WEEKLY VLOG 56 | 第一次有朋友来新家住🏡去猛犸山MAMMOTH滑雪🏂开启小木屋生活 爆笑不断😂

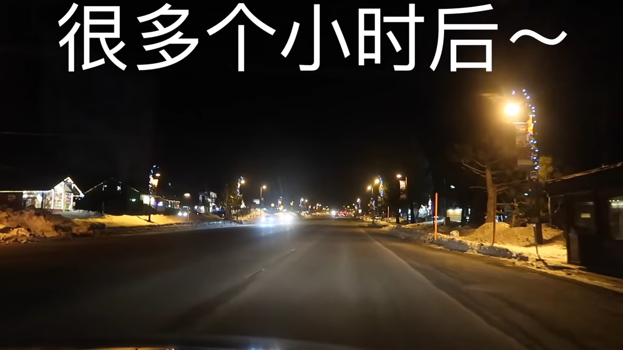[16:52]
好多雪啊，雪都堆积如山。